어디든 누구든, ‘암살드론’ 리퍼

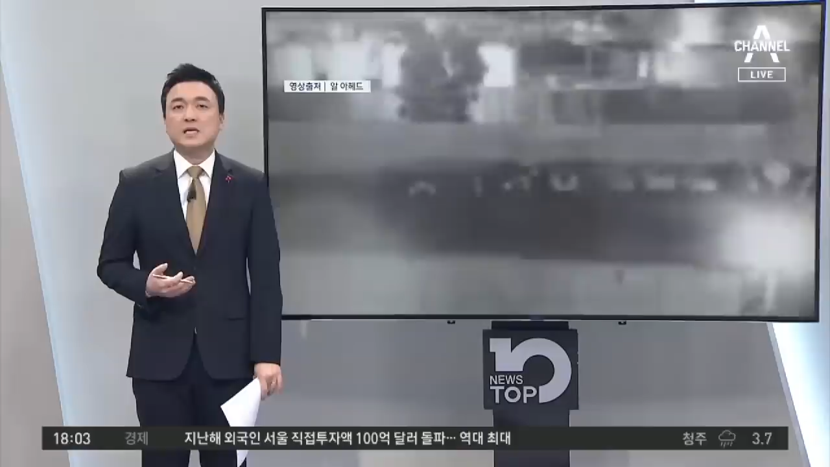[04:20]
지금 화면에는 당시에 긴박했던 순간이 담겨져 있습니다. 미국의 정밀 타격으로 솔레이마니가 탄 차량이 순식간에 이렇게 화염에 휩싸입니다.